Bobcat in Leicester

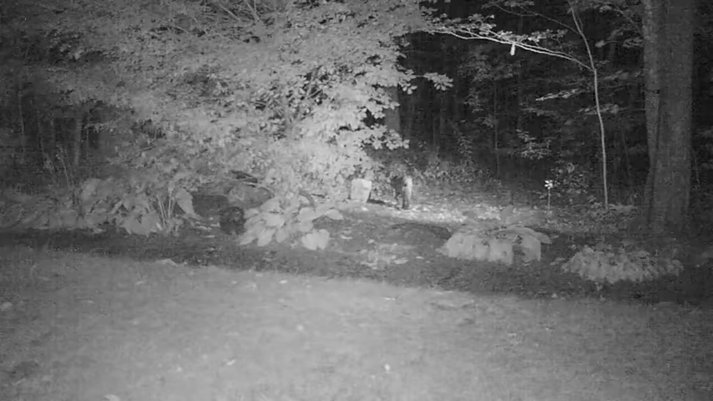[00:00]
We get lots of different animals in front of our game cameras, but getting a good picture of a bobcat is a rare occurrence.
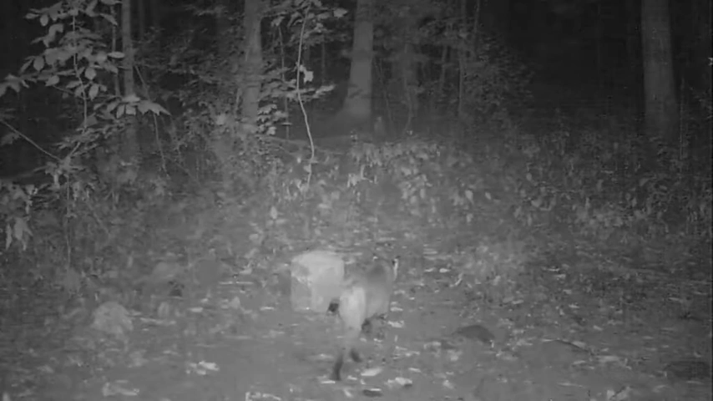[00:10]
They are very elusive animals. This cat has visited us twice in a few weeks. Hope you like him. Have a good day. Bye-bye.